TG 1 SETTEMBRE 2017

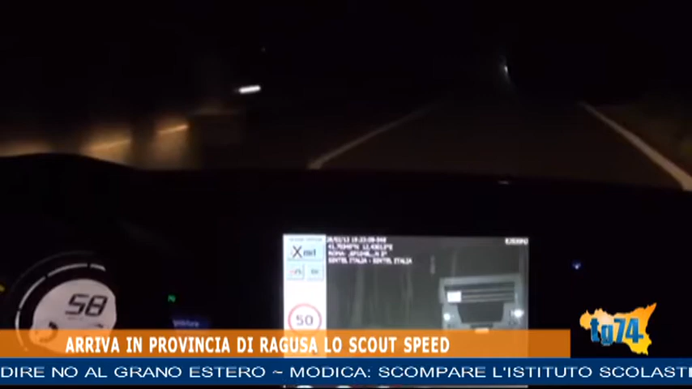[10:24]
l'avanzato dispositivo è in grado di rilevare l'andatura di tutti i veicoli intorno alla pattuglia in movimento o ferma anche di quelli che procedono nel senso di marcia opposto con un raggio d'azione di 360 gradi.